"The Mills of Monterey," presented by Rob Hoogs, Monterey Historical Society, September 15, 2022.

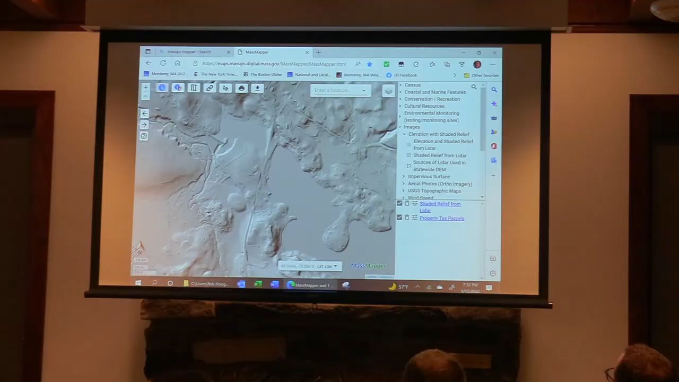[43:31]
You see Lake Garfield and Taringham Road, the dam, the new dam,
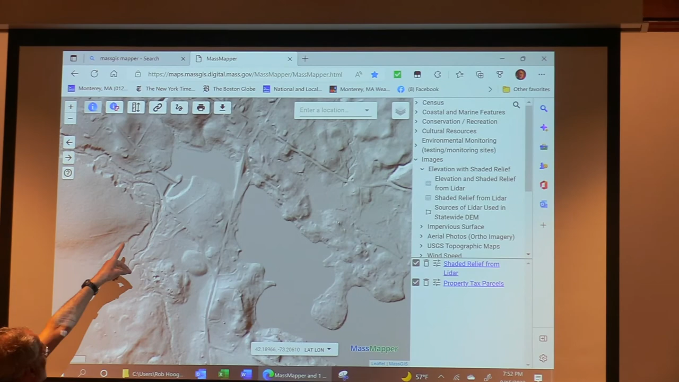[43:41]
and where it comes down across, so right in that area is where there were several hills with a fine factory, a cotton factory.
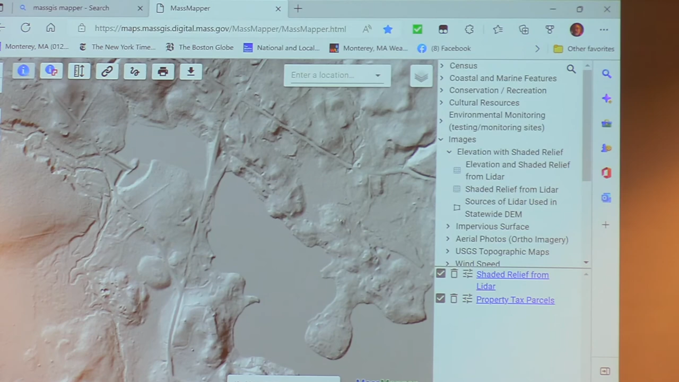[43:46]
this is the Kampat River coming down through the flats.
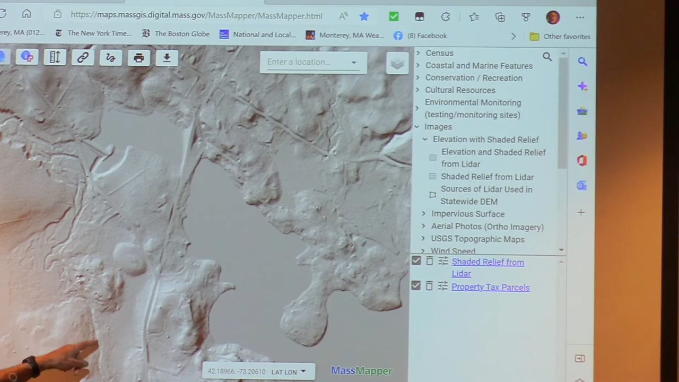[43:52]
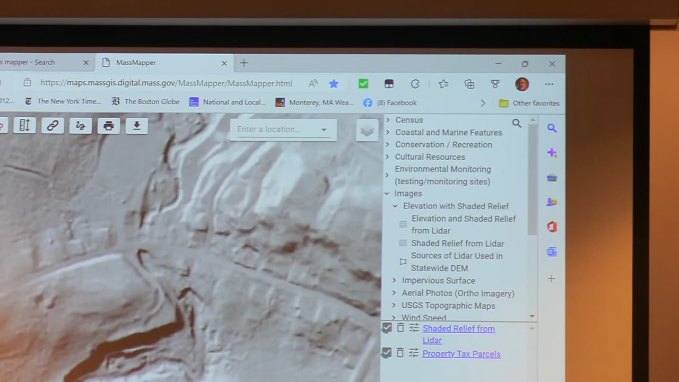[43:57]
What is this map? This is a, it's called Vidar.
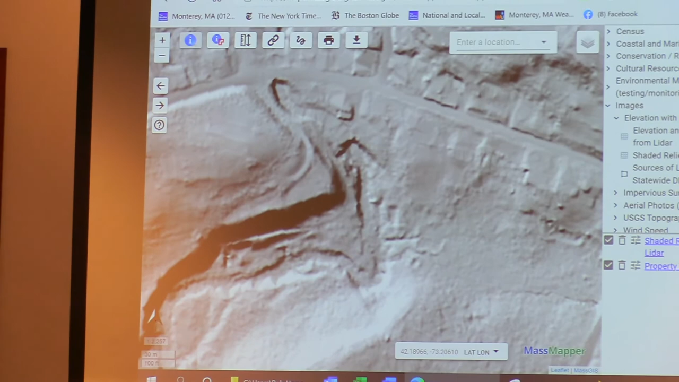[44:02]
So, they fly over and take
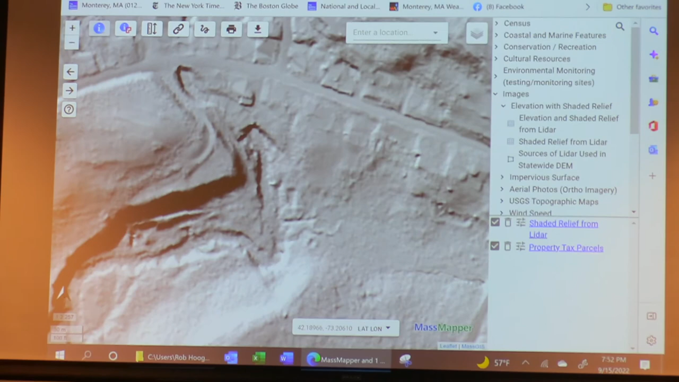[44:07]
infrared images and do a huge point cloud, and you get from this,
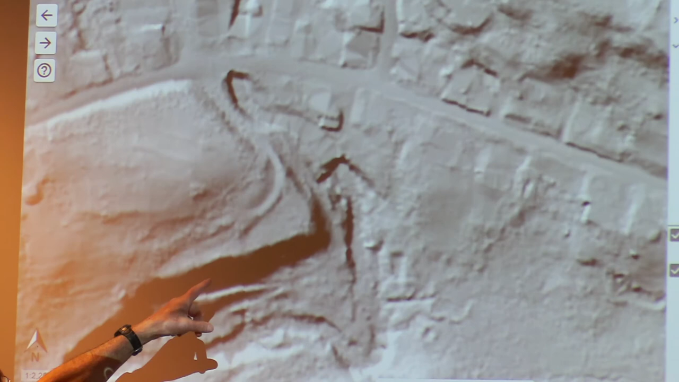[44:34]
but this is the dam, right here. Here's the river.
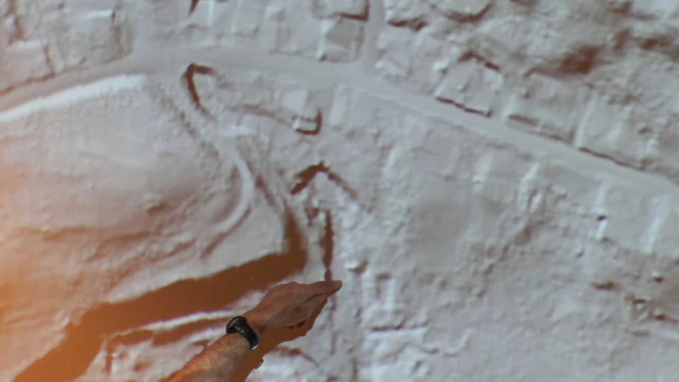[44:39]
There's the foundation of the Shingledale.
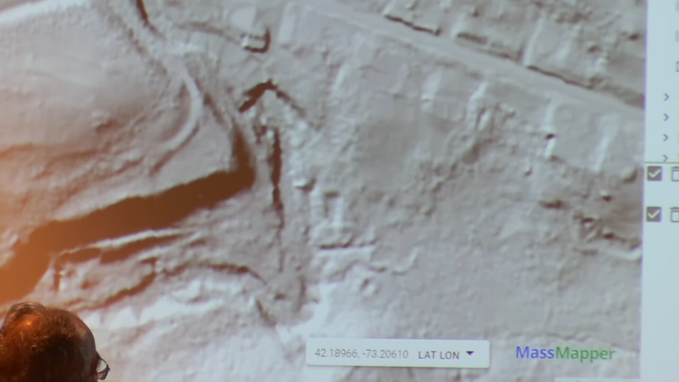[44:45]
here's the foundation of the paper mill buildings back here,
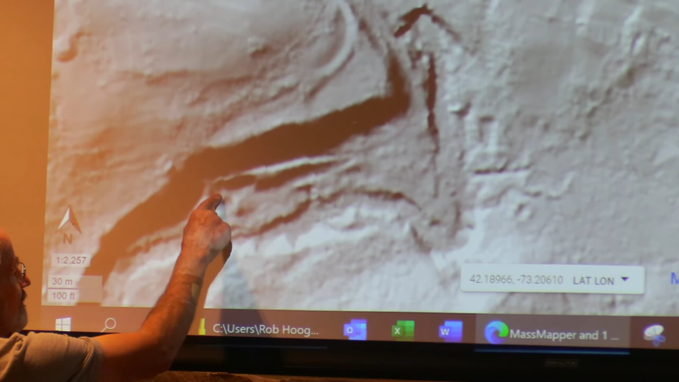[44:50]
and that's where the water came down. Can anybody access this?
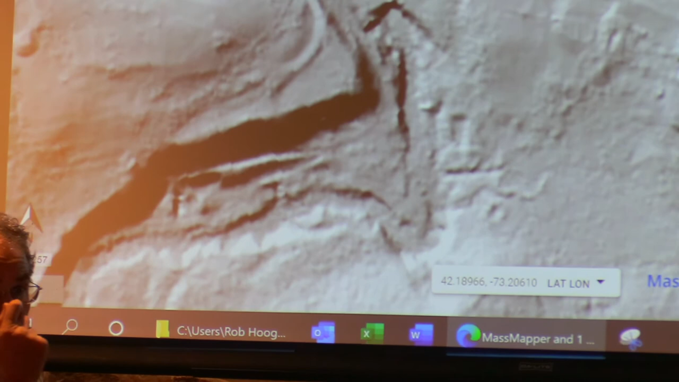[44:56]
Yep. No, this is a free online site. And that's GIS. Yeah, that's GIS.
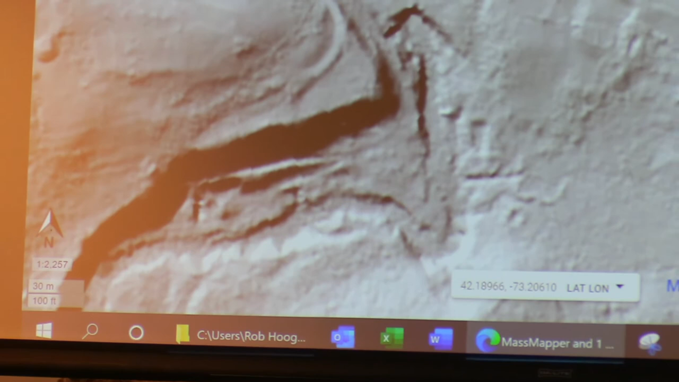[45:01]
I can send you the link.
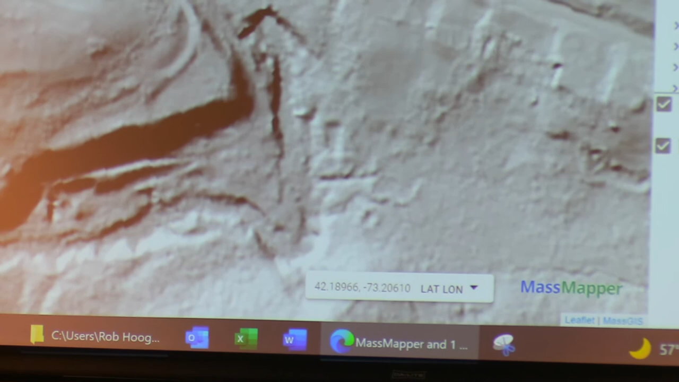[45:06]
The foundation there, this is Goodwill Park,
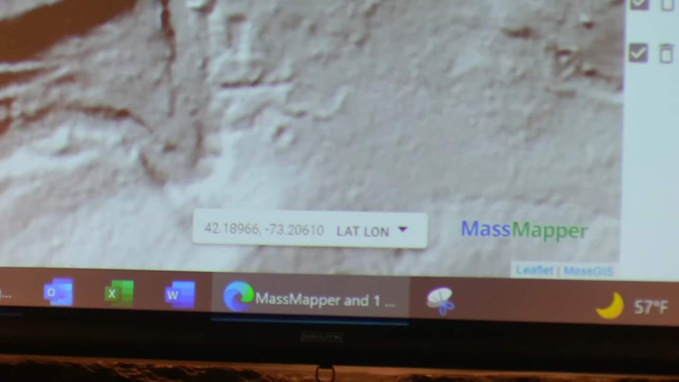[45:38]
dam that you're referring to in back of Brookby.
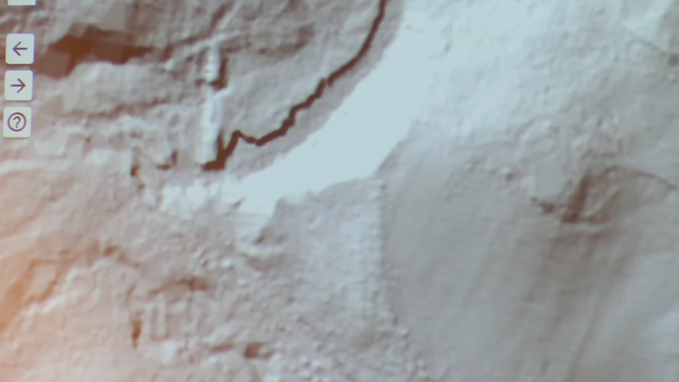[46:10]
Look at the scale of that and that one all the way across. Yeah, it's a point to it, Rob, and we can't see it. Right there, that vertical line.
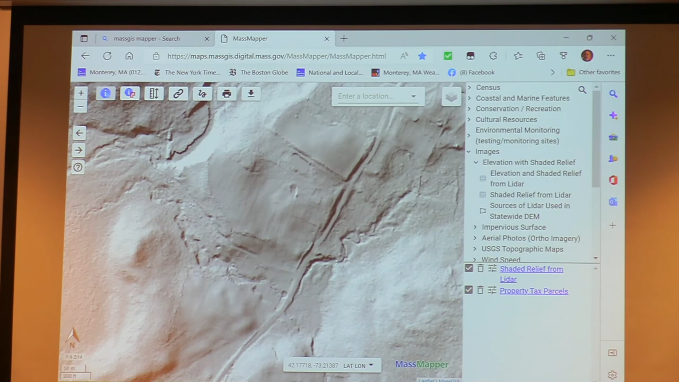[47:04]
And then just above where the Brook crosses underneath Marlboro Road, you can see a line that's going pretty nearly left.
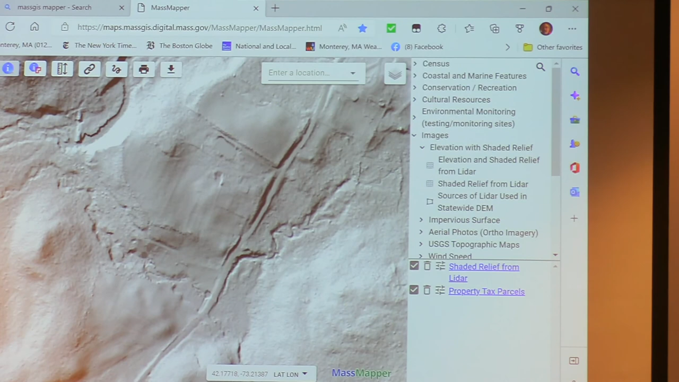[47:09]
And that's actually a road. You can track it. You can track it through there all the way back. Right there.
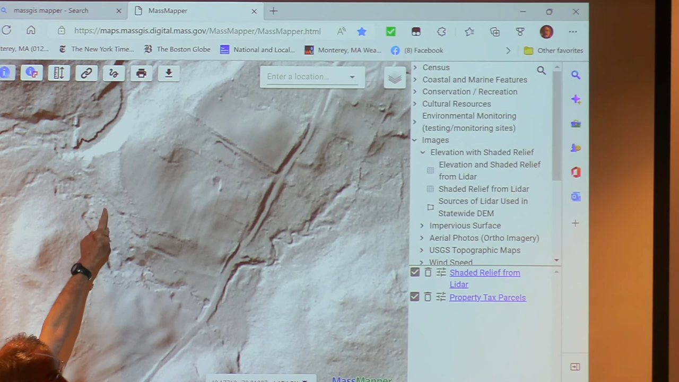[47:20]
That was that road that was referred to as connecting through. Some of the stories talk about there being a road from the village that came out from the Brook. So maybe that dam was actually crossing. Yeah, it might have been. That actually makes sense. It looks like it would point to that. But that's a huge amount of road.